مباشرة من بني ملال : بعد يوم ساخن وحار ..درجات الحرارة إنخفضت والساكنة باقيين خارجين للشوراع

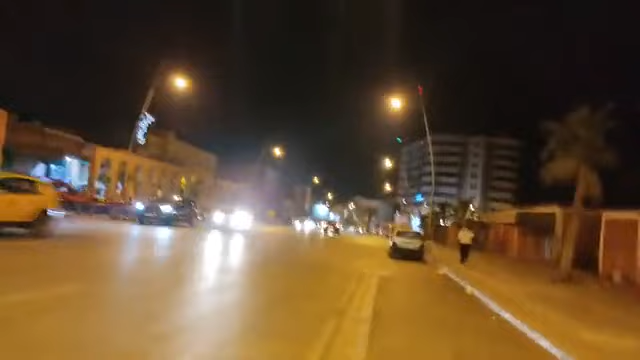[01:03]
نلتقي من جديد، أجدد الترحاب بكل مشاهدينا الكرام، بكل متابعينا الأوفياء والأعزاء أينما كنتم في كل مكان، مباشرة من مدينة بني ملال في هذا البث المباشر وفي هذه الجولة الليلية بشوارع وأحياء المدينة. درجة الحرارة انخفضت نسبيا، تسجل 31 درجة في هذه اللحظات، ذلك كانت مسجلة بعد زوال اليوم 39 درجة، ذلك
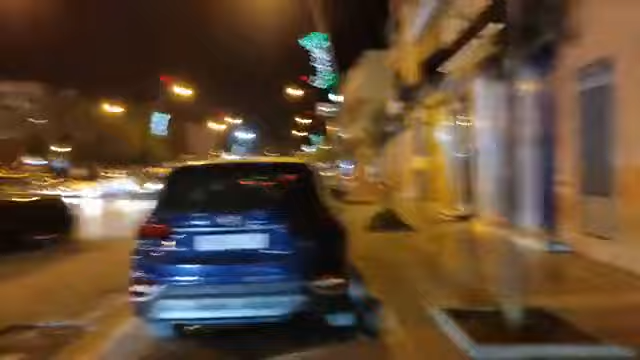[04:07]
كنتواجدوا حاليا قرب ساحة المسيرة الخضراء، هي واحد المتنفس طبيعي، مساحات خضراء هنا، السكينة باقين في هذه المساحات، باقين في الشوارع كذلك، 50 دقيقة قبل منتصف الليل مشاهدينا الكرام.
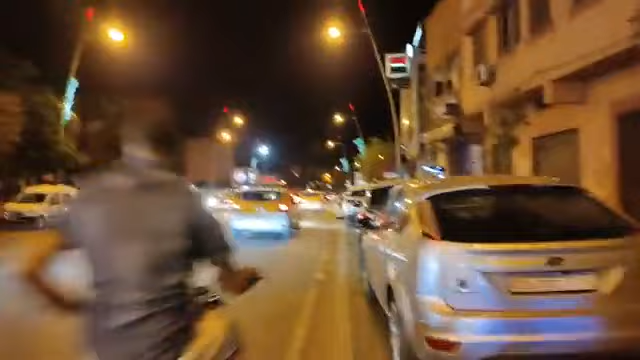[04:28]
الأجواء العامة